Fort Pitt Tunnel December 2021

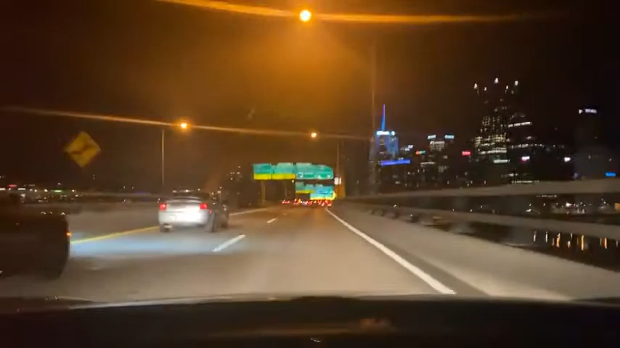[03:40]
there it is enjoy that's what you're getting tonight there it is Denver Colorado in the house keep telling me where you're watching from I really appreciate it this holiday season is a little closer to normal than usual than the last couple holiday seasons I guess I've got sound very cool view thank you thank you and I want to thank everybody